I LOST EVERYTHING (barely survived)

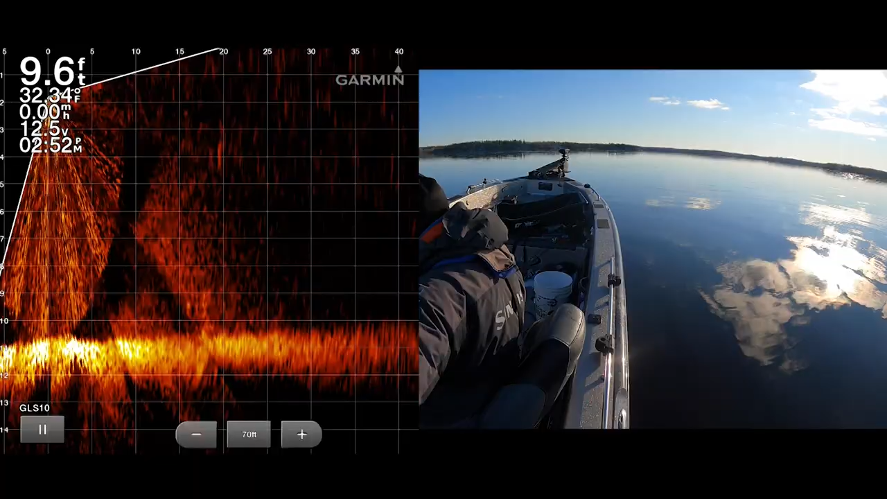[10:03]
On screen: depth 9.6 ft
Okay so there's a pile of stuff down there still. Right here. Watch this. I'm going to lift something or all of that right off the freaking bottom.
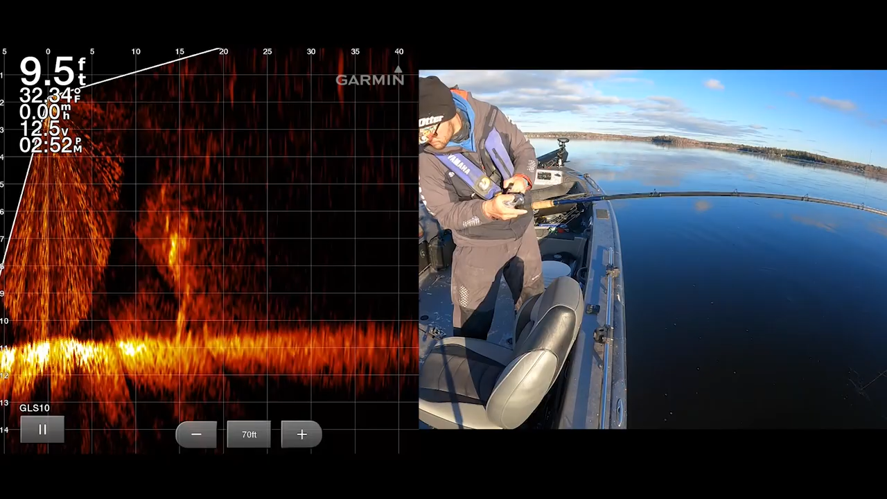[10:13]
On screen: depth 9.5 ft
So what do I got? An auger or a LiveScope?
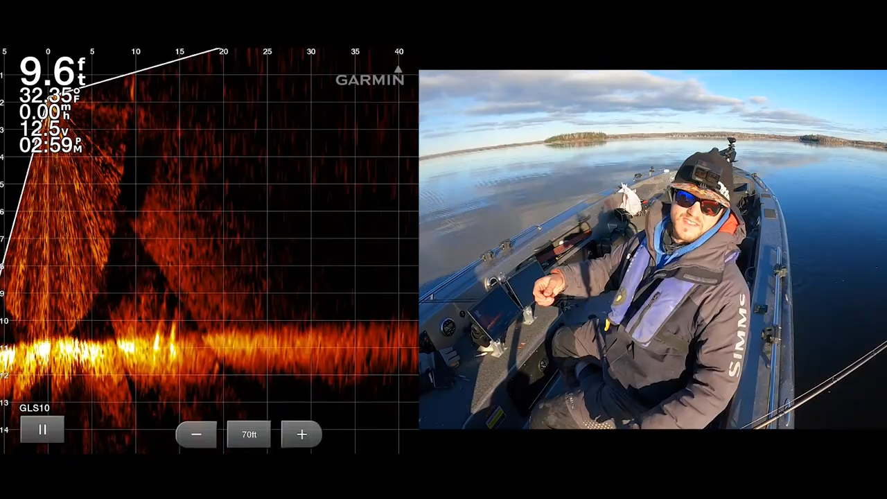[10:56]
On screen: depth 9.6 ft, water 32.35°F, speed 0.00 mph
Is the question. Give it a pan here. There's something still there. 12 feet.
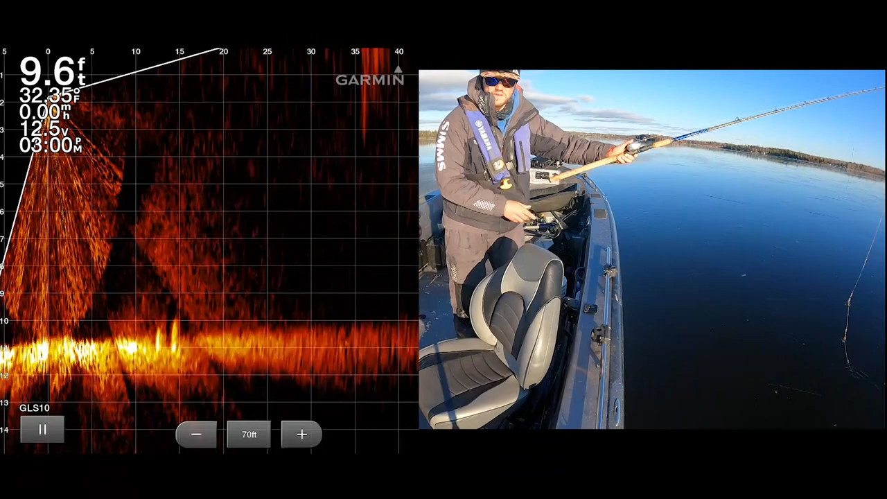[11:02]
On screen: depth 9.6 ft, water 32.35°F
Right here. Right there. Further away. Jeez it is freezing up as we speak. I would most like to get that 1000 amp hour battery.
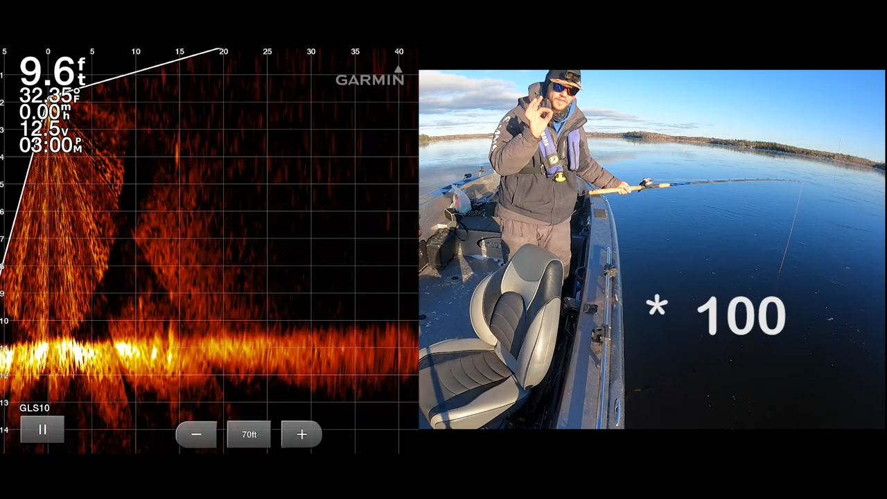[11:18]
On screen: depth 9.6 ft, water 32.35°F, speed 0.00 mph
I have something now. Oh my goodness it's heavy.
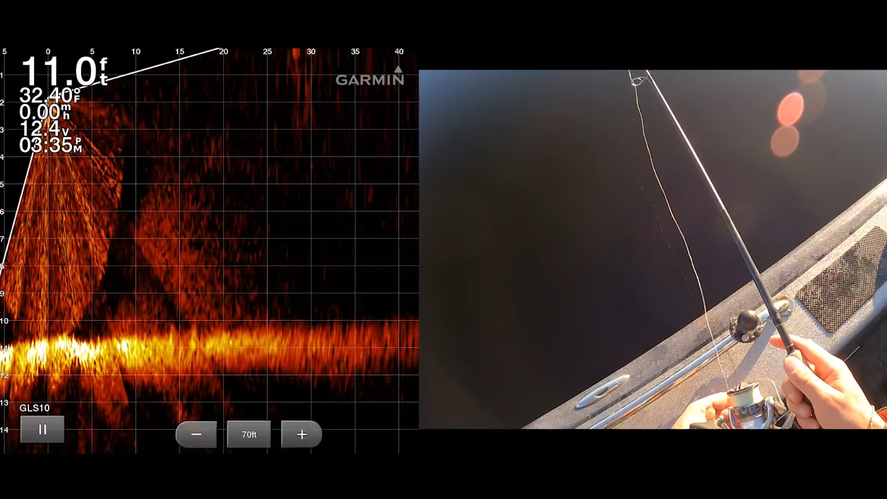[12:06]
On screen: depth 11.0 ft
A little closer. A little closer.
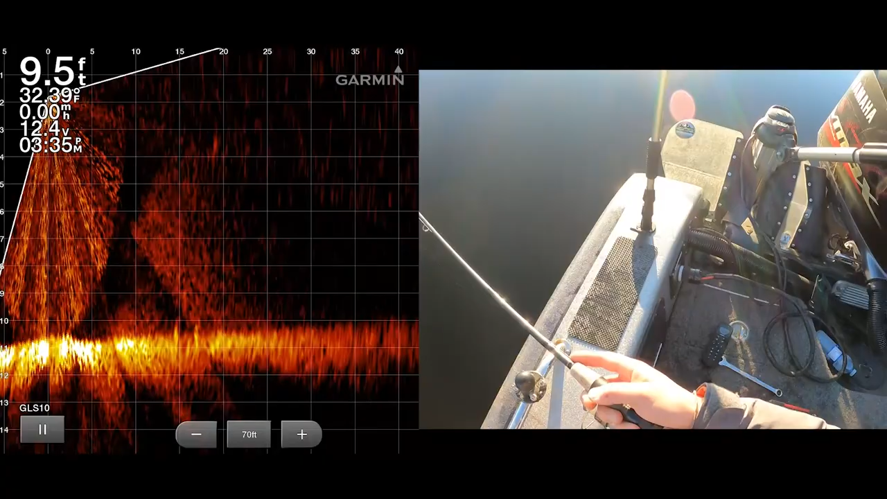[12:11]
On screen: depth 9.5 ft, water 32.39°F
There we go. Something heavy. But not heavy enough.